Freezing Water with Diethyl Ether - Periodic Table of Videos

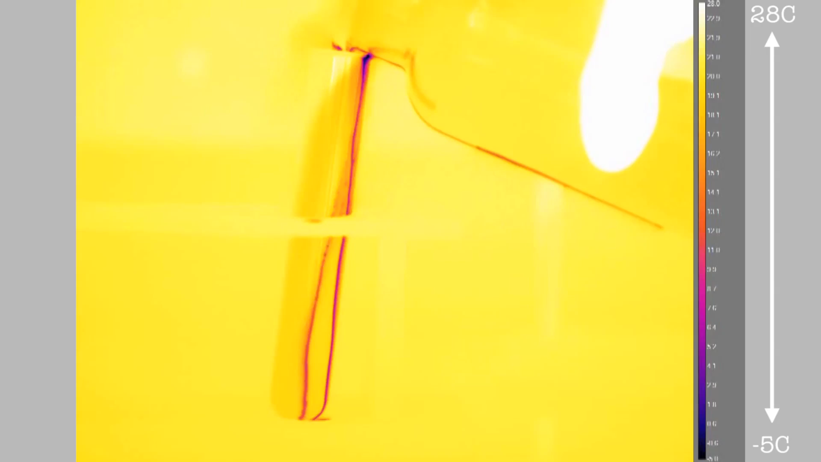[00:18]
On screen: scale top 28°C, scale bottom -5°C
It consists of a test tube in a test tube rack filled nearly to the top with diethyl ether. The point about diethyl ether is that it's very volatile.
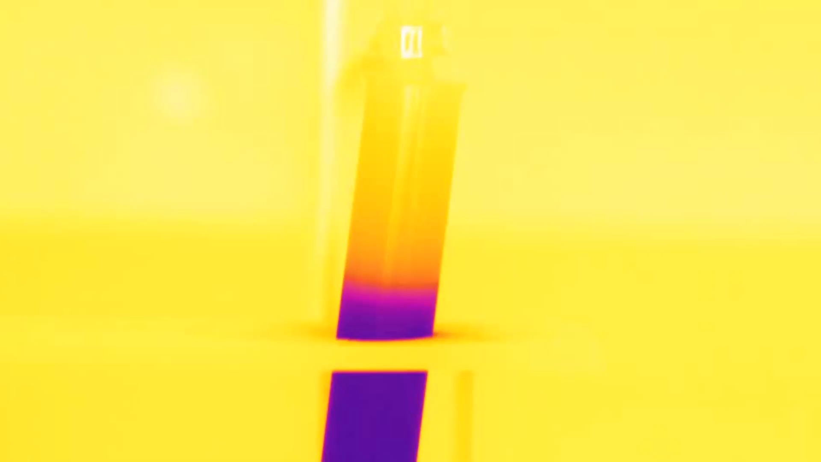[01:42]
And because it's heavier than air and it's cold, it then floats down the side of the test tube. With the thermal imaging, you can see this vapour really nicely.
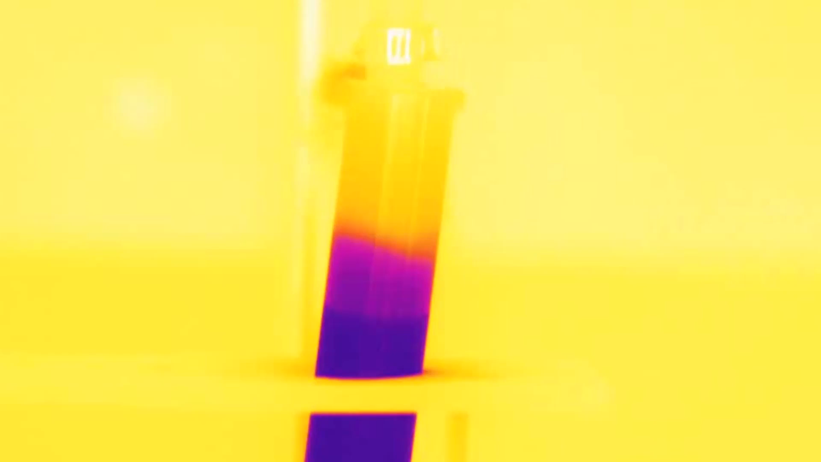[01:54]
With the naked eye, you can see nothing.
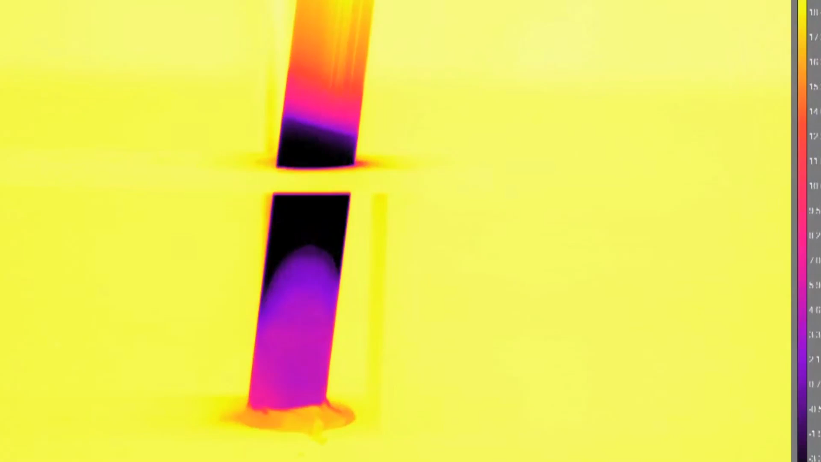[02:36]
Now, remember the test tube is pretty cold, so the water cooled down and actually froze. So ice was formed in a pool at the bottom of the outside of the test tube.